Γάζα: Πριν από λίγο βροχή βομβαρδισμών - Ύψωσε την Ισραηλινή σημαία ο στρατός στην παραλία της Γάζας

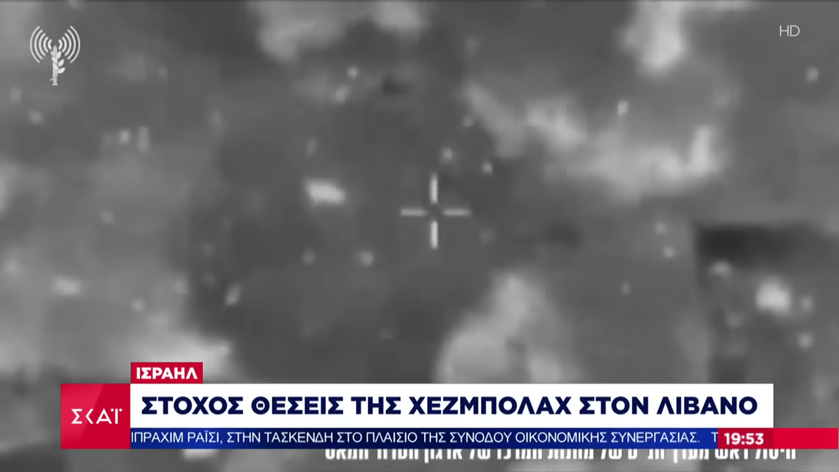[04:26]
Θέσης της Χεσμολάχ έπληξε στο Λίβανο το Ισραήλ ως απάντηση της επίθεσης που εξαπέλυσαν με αντιαρματικές ρουκέτες μέλη της Ιητικής Οργάνωσης.